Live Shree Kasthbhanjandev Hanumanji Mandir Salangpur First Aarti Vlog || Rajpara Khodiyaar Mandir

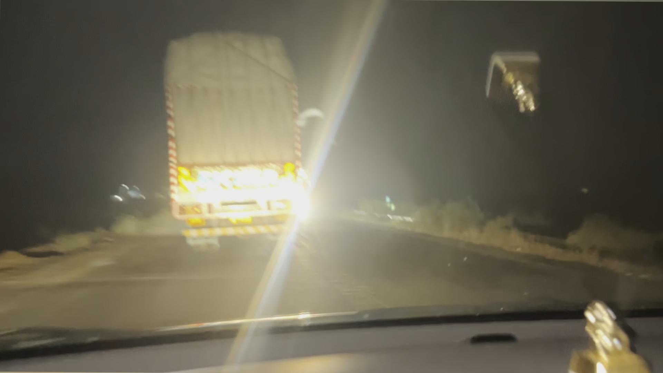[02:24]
यह देखो कित्ना खतर ना भाई यह मतलब बहुत ही खतर ना करत कर तो यह सम्भाइश् पहुंचने की तैयार ही आप देख सकते हो